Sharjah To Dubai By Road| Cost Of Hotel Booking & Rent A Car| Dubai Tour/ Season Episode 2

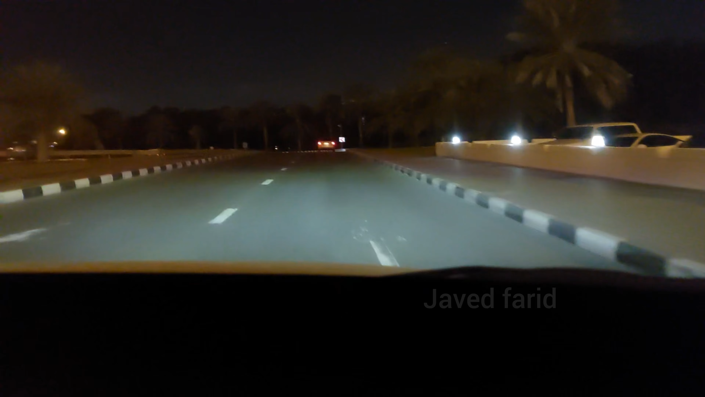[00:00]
ویورز امید ہے کہ آپ بالکل ٹھیک ہوں گے ویورز اس ویڈیو میں ایک تو میں ابھی ائرپورٹ سے نکلا ہوں شاجہ ائرپورٹ سے اور دبائی ڈاؤنٹان جا رہا ہوں جہاں پہ میں نے ہوتل کی بکنگ کروائی ہوئی ہے تو ایک تو اس ویڈیو میں شاجہ سے دبائی کا جو بائی روڈ جرنی ہے وہ بھی آپ انجوائی کریں اس کے ساتھ ساتھ کچھ امپورٹن پوائنٹس جن میں کار کورنٹ پہ کیسے لینے ہیں
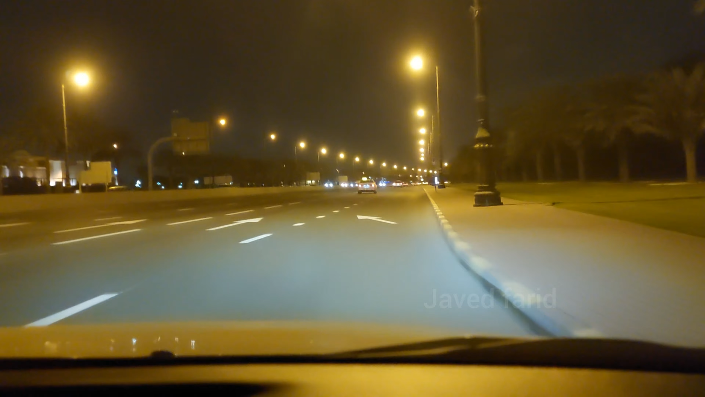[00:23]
ہوتل کی بکنگ سے ریلیٹڈ کرنسی سے ریلیٹڈ اور ویزا پروسس سے ریلیٹڈ ایک دو پوائنٹ پریویس ویڈیو میں رہ گیا ہیں وہ بھی آپ کو انفارم کروں گا ویورز شاجہ ائرپورٹ میں اتر کے سب سے پہلے امیگریشن پہ گئے وہاں پہ پاسپورٹ سٹیم کروایا پاسپورٹ جو سٹیم ہے یہ آپ کی ٹریول ہسٹری بنتی رہتی ہے اور فیوچر میں آپ کو کسی بھی وقت یہ کام آ سکتی ہے اس لیے آپ جو بھی کنٹری سیلیٹ کریں ویزٹ کرنے کے لیے تو یہ تھوڑا ضرور سرچ کر لیں کہ اس کنٹری کی جو سٹیم پہ پاسپورٹ پہ اس کی ورث کتنی کنسیڈر
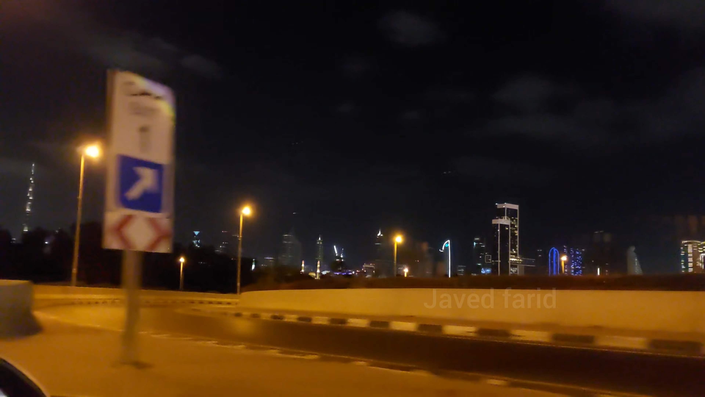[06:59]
ساری جو مین لوکیشنز ہیں وہ ایزیلی میری ایکسیس میں ہوں اس وقت رات کے تقریبا ایک بجے کا ٹائم ہے اور یہ رائٹ سائیڈ پر جو آپ کو سارا ایریا نظر آ رہا ہے ہم دبائی میں تقریبا انٹر ہو چکے ہیں یہ رائٹ سائیڈ پر سارا جو ایریا آپ کو نظر آ رہے ہیں سامنے بھی میں نے کیمرہ
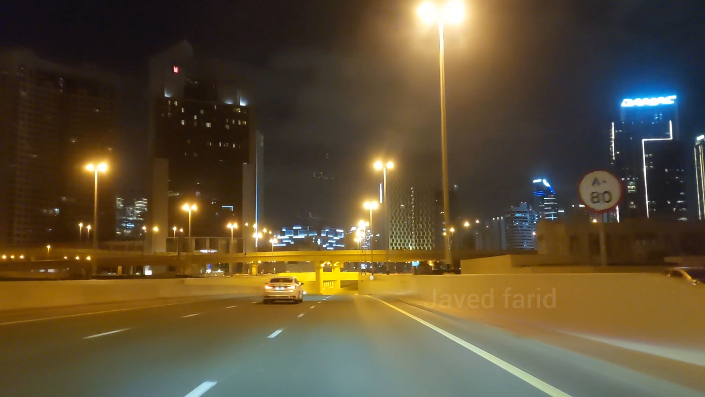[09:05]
زبدست لگ رہا ہے اس وقت میں اپنے ہوتل کے بلکل قریب پہنچ چکا ہوں تو کل